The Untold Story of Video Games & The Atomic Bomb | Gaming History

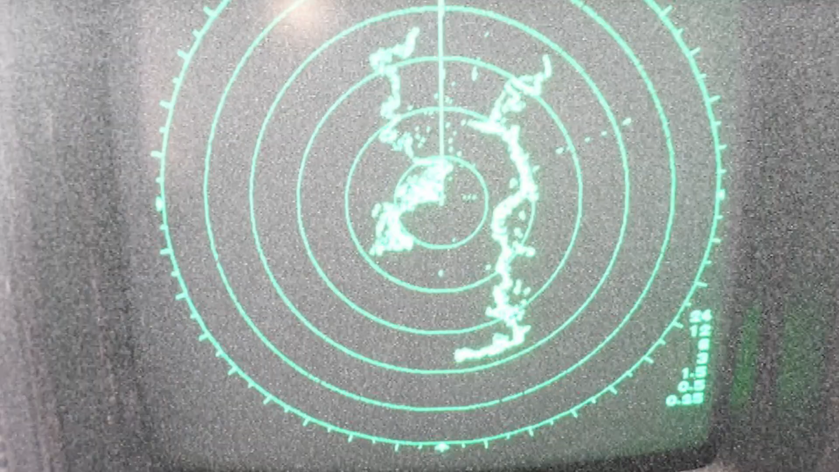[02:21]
This led to the creation of cathoderae tube CRT technology, used for radar displays.
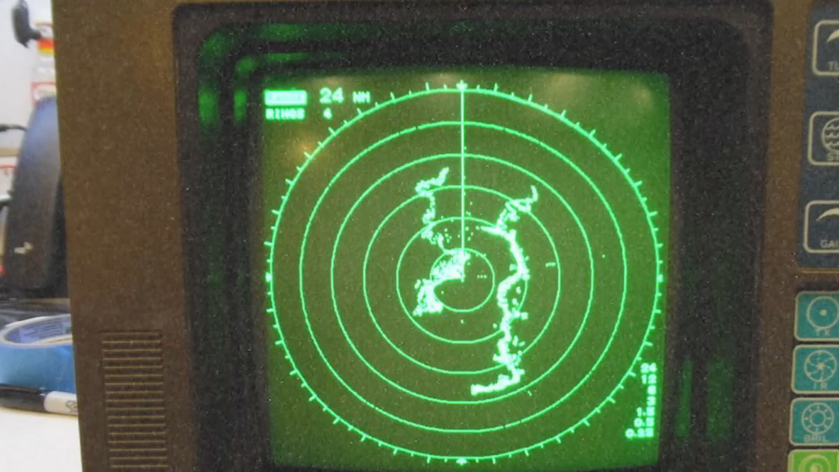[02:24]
A CRT is a specialized vacuum tube that produces images when an electronic beam strikes a phosphorescent surface.